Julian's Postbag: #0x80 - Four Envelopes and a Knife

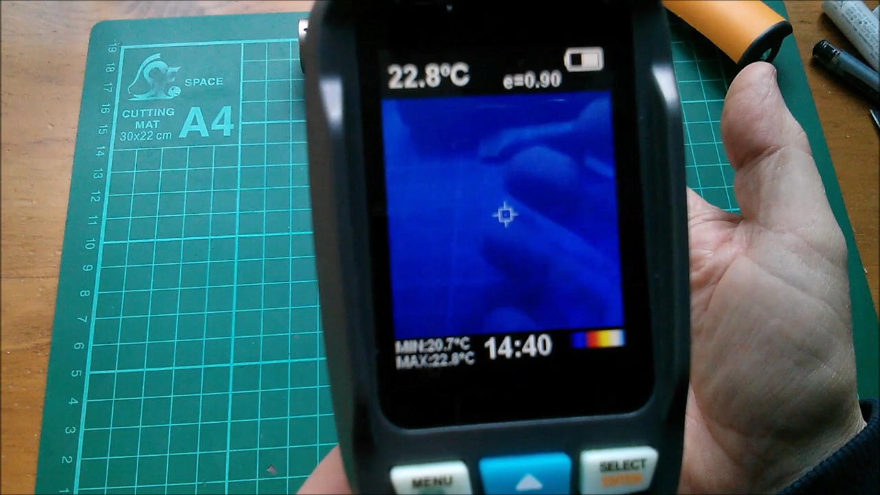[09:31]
On screen: spot 22.8°C, max 22.8°C, min 20.7°C
there's my hand in thermal imaging okay so it
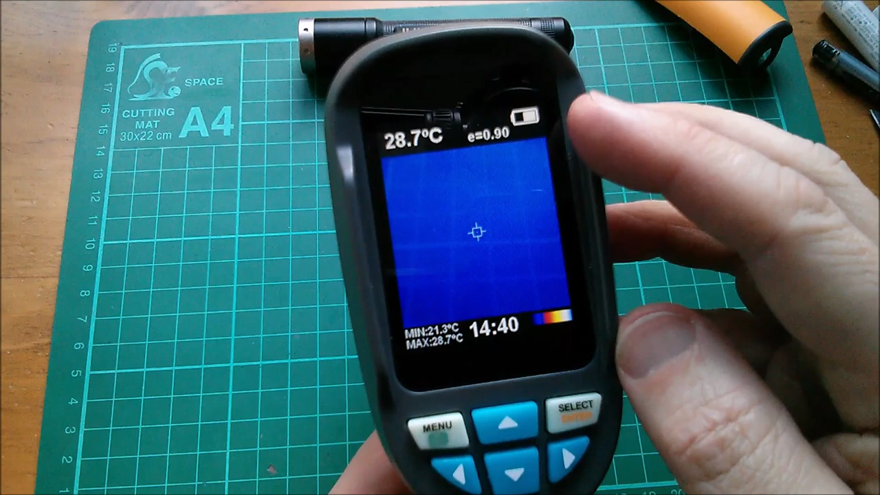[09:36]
On screen: spot 28.7°C, max 28.7°C, min 21.3°C
says it's low but can i charge these things just from a bench power supply it'd be quite fun to try wouldn't